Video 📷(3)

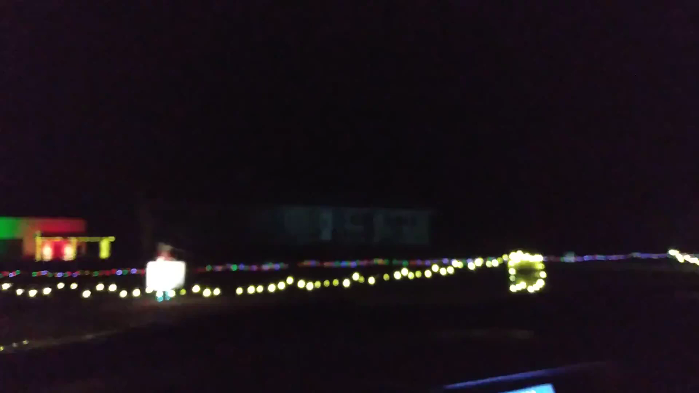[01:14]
Christmas lights. Mm-hmm. Who's Christmas lights show? Look at the trees. Mm-hmm.